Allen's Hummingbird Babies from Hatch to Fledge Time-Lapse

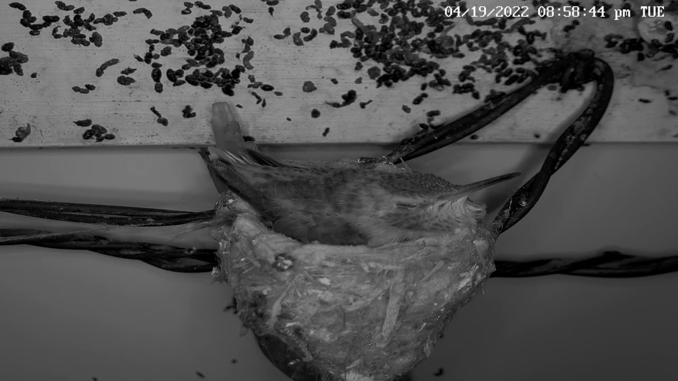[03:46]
All the next day, Emerald came to feed sage, who seemed in no hurry to leave the comfort of the nest.